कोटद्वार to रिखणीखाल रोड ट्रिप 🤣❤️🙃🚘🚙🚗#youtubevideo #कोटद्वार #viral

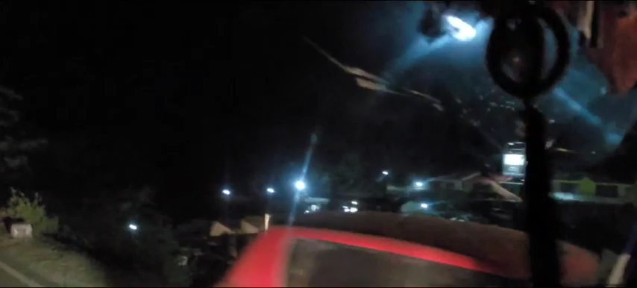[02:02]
اور یہ بھی ہوتل ہے یہ کل آؤٹ ہوتل ہے